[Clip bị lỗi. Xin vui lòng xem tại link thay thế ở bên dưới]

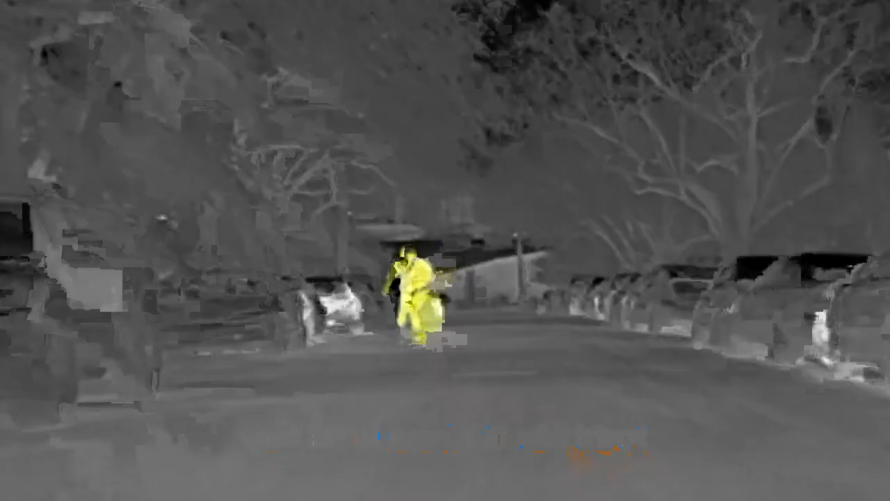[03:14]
Is that a skateboarder? How wild is that?
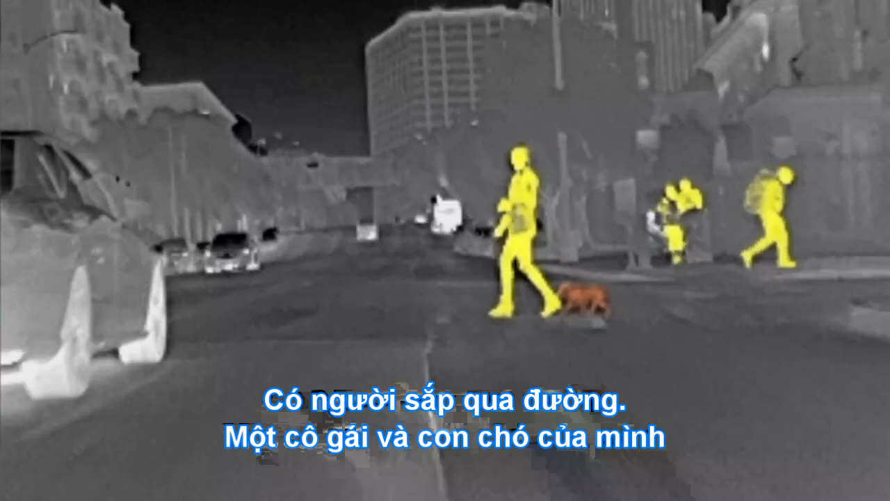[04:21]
That's hysterical. But that was way easy to see her when that was there.